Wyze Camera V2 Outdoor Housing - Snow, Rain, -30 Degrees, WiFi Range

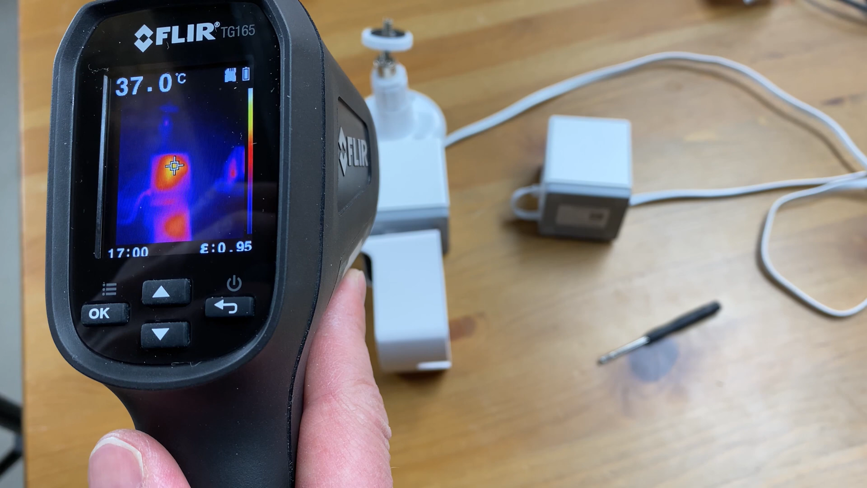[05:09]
On screen: spot 37.0°C
cameras inside and with the case on when I removed it from the case it was actually quite warm 41 degrees Celsius or 106
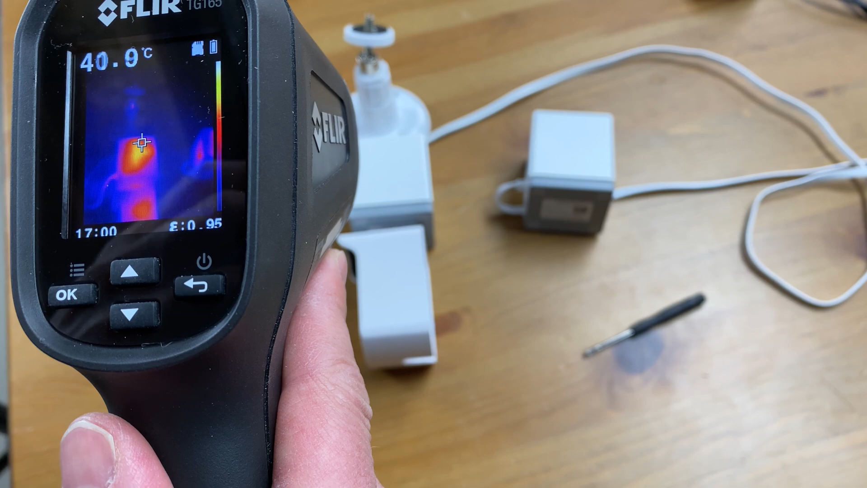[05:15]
On screen: spot 40.9°C
Fahrenheit and
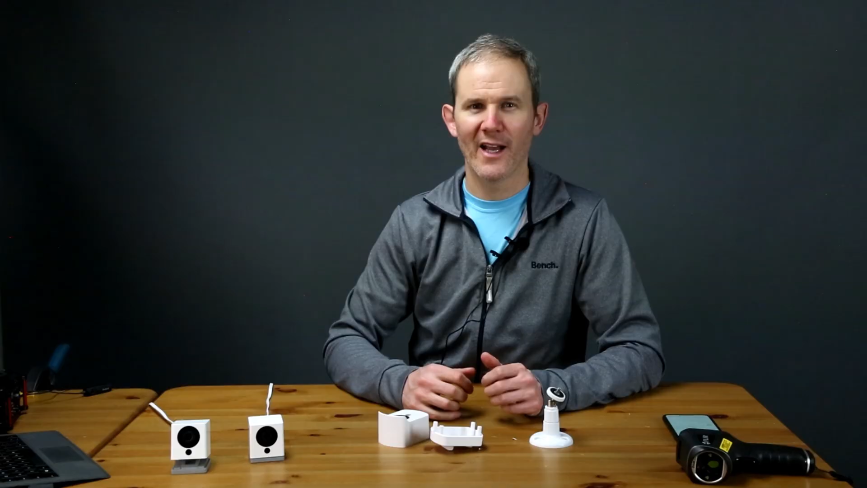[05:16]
I left the other camera running all day with no case and it reached 36 degrees
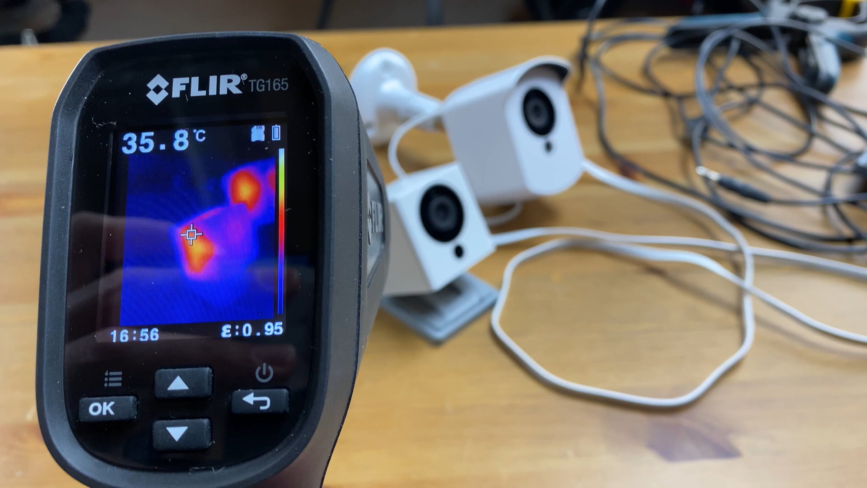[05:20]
On screen: spot 35.8°C
Celsius or 97 Fahrenheit so the housing will insulate the camera but only very slightly so
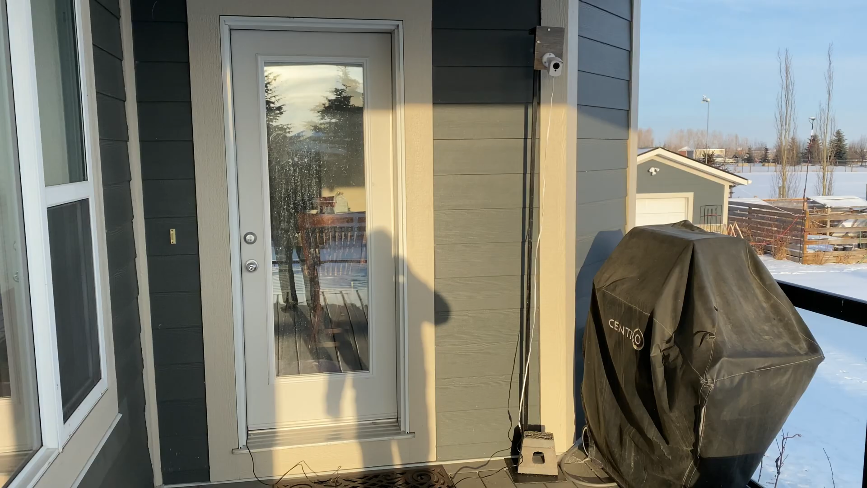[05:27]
here's my last install location my back stat it's been sitting here now for a few days and it's almost minus
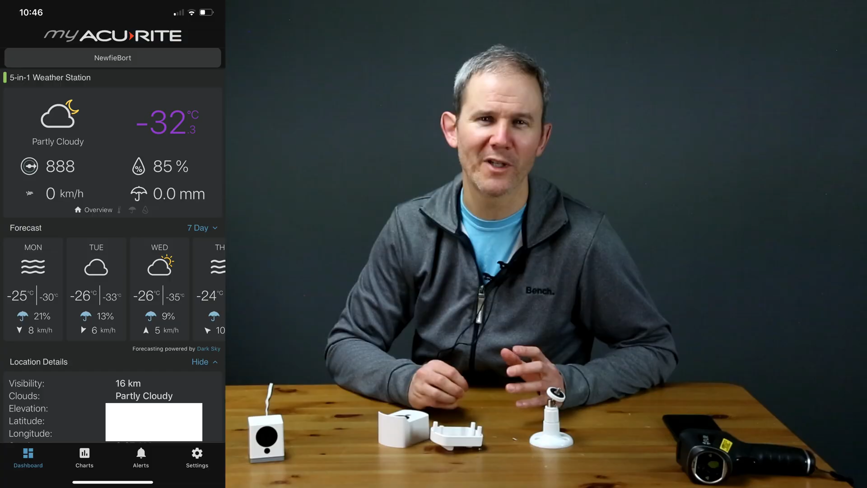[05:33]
22 Fahrenheit or minus 30 outside remember the camera is only rated for zero Celsius or 32 Fahrenheit the thermal camera
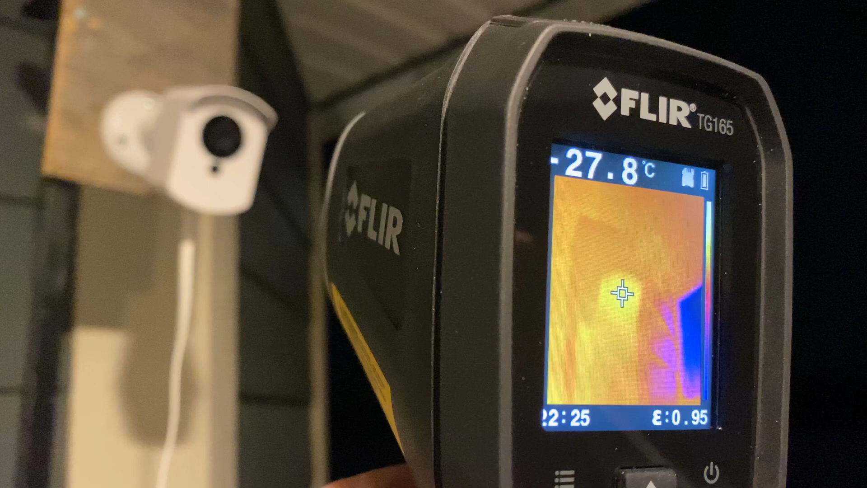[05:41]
actually stops giving temperatures at minus 30 it was minus 30 and below all week and the wise can perform beautifully the camera's temperature is slightly above the outside
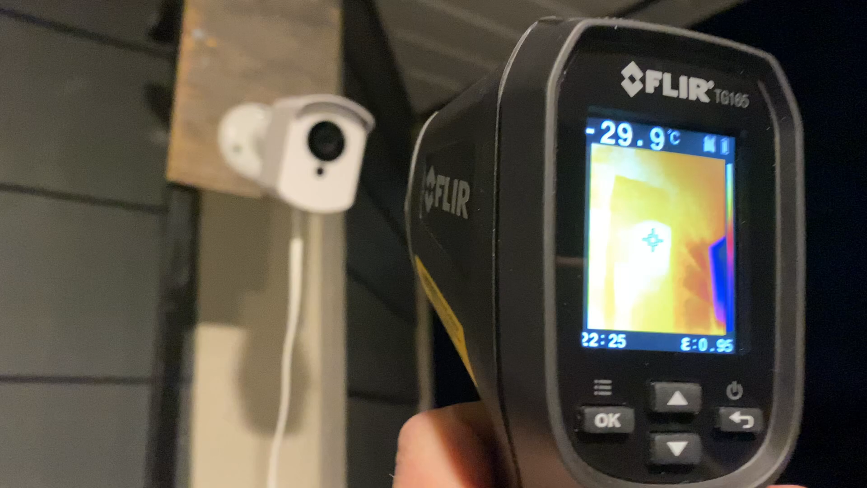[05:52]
On screen: spot -29.9°C
temperature and all the functionality worked as expected including the mic and speaker all right guys this is a nighttime test it's minus
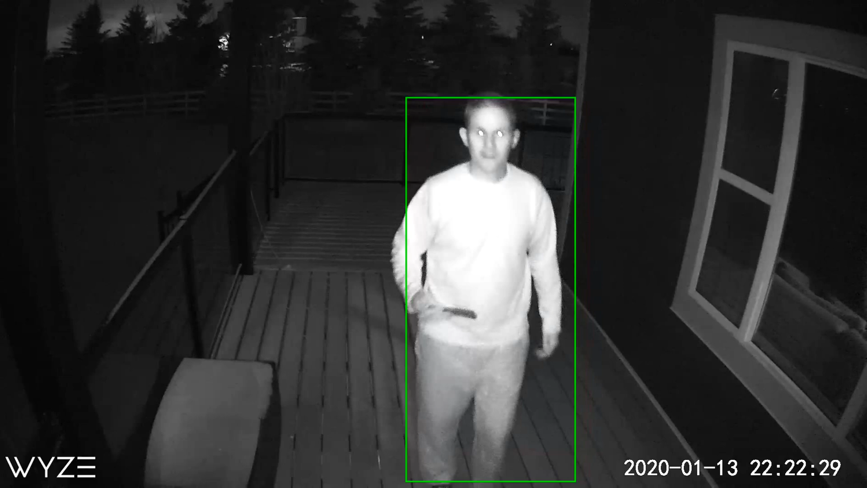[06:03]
35 degrees Celsius outside and it's quite golden as you're taking your breath away while I was testing the camera case during a snowfall I had
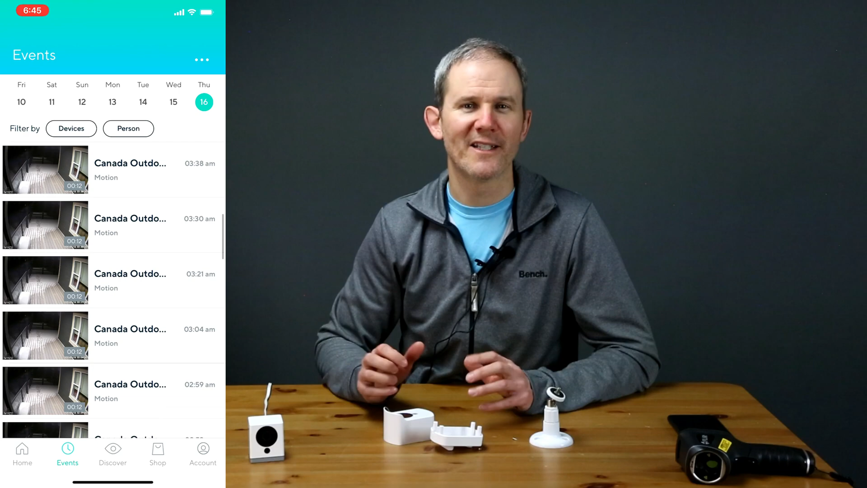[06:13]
several notifications of motion because
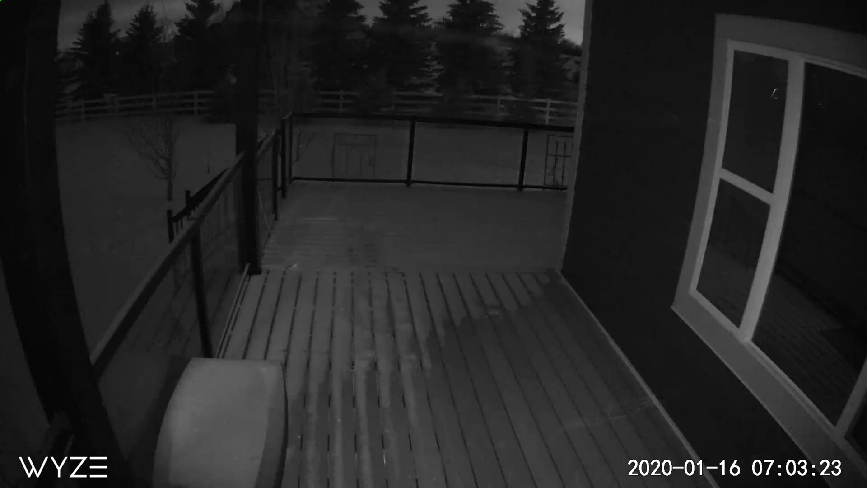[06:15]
snow was passing in front of the IR night vision lights just watch as soon as a flake of snow flies by the camera picks it up impressive but